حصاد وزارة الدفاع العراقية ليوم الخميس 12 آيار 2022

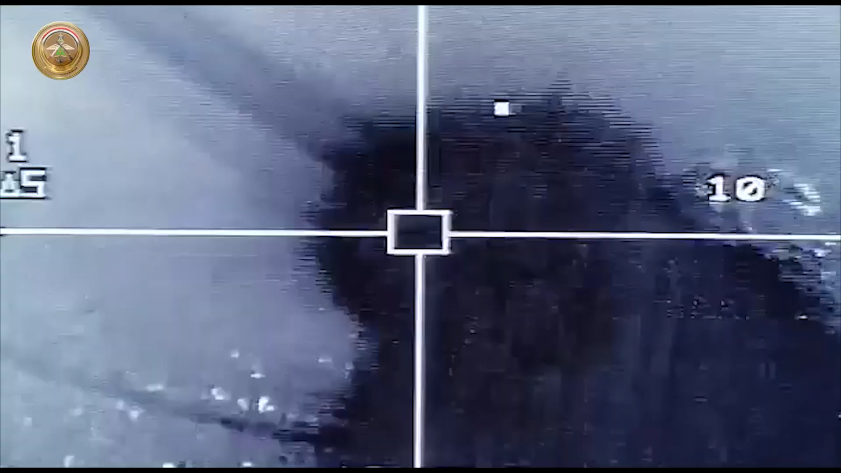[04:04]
تابع لعصابات داعش وتقتل ثمانية إرهابيين كانوا في داخله في الموصل